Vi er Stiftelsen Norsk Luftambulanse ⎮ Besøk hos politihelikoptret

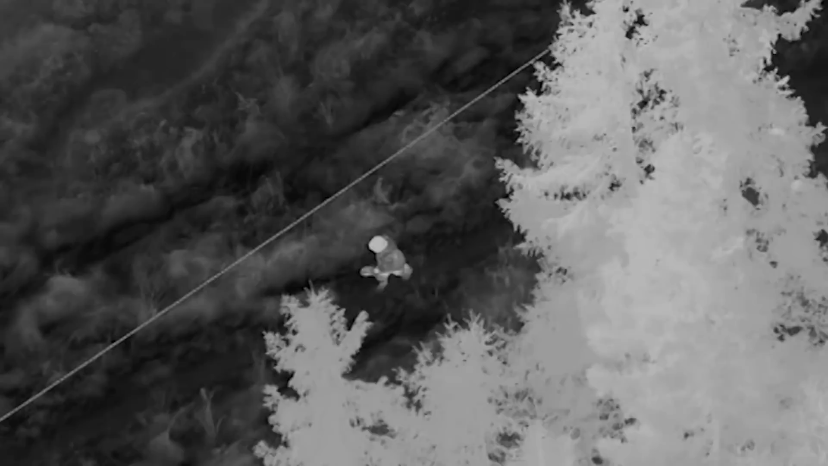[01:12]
Det vil si at vi kan finne personer basert på kroppsvarme og hva annet.